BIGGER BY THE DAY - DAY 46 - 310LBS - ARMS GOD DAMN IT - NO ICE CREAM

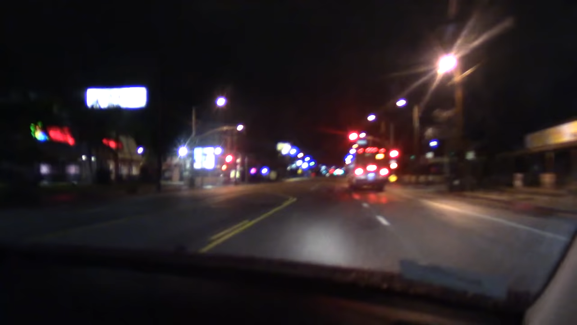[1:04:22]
I was trying to call that one, but it's like... Oh, shit. Hold on. Oh. Green, green, green, green, green, green, green. That was red. And then when you were already over and everything, it was green. Like, shit. It's, let me see. A little bit further. Maybe you'll find something else on the way. What? Like what? I don't know. It's fucking... It's almost 2 in the morning. There's nothing else to find.